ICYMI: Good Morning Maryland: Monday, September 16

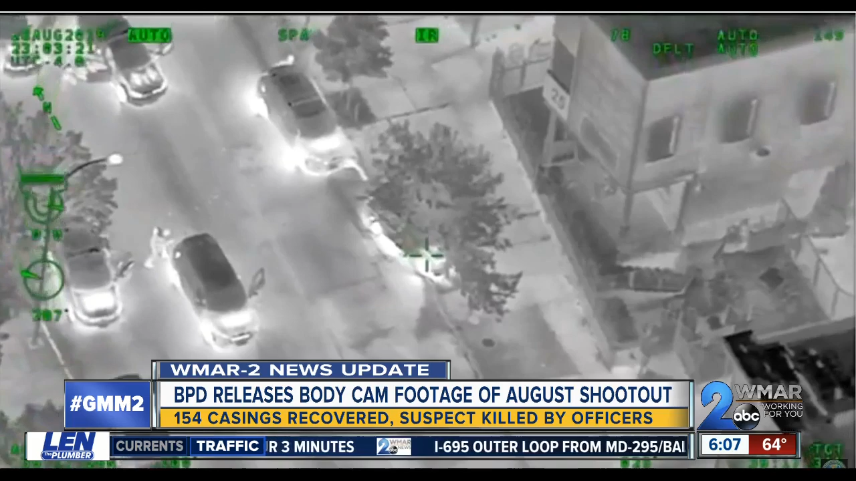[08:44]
Including the round that ended up in one officer's leg that night. Can you hear that? I got one officer shot in the leg. And the one that struck Ray Meyer, who was sitting in her own car at the intersection.